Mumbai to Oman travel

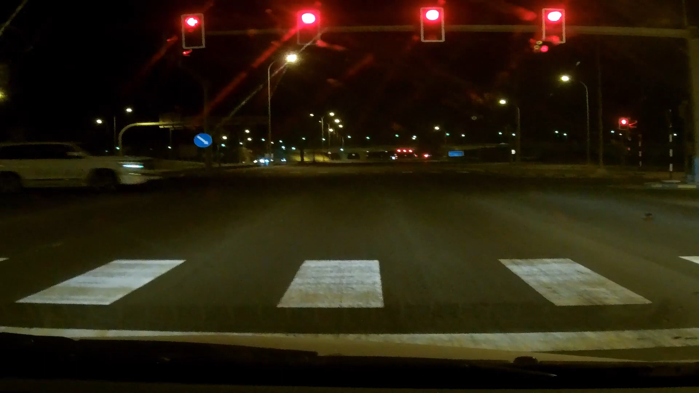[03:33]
यो सीए गैड बात्व लाइन के पीछे रुके हुए है वो पेडेस्ट्रीन पाथ है सिगनल रेड है कोई गाड़ा आपका है और यह जाह नहीं है
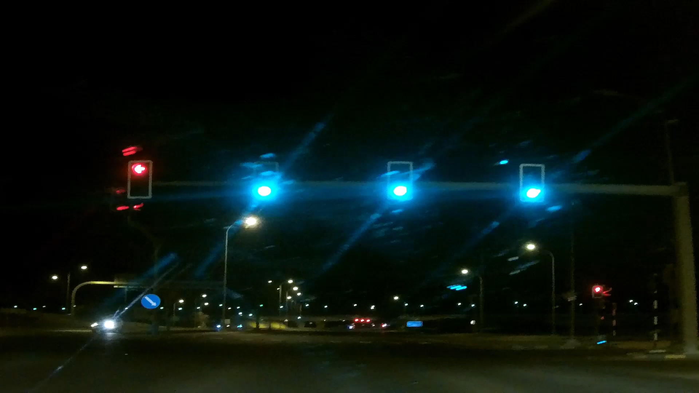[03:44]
जब ग्रीन वा तब ही निकले हैं अपना इंडिया होता है अब तक तो कौन रुखने